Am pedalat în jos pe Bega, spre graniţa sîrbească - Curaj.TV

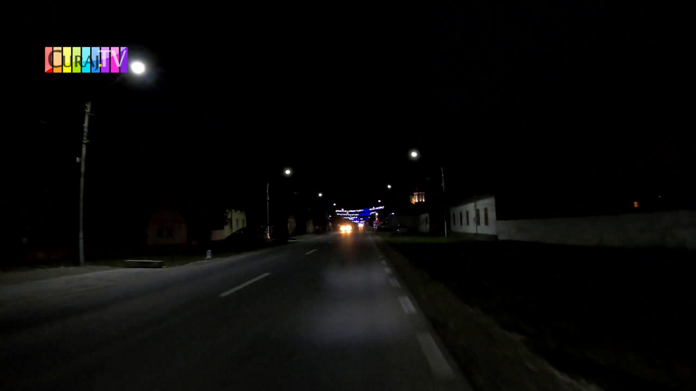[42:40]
Cât mai aproape de Timișoara, de oraș, cu atât mai multe mașini. Și nu-i problemă dacă merg așa pe rând, eventual pe sensul celălalt.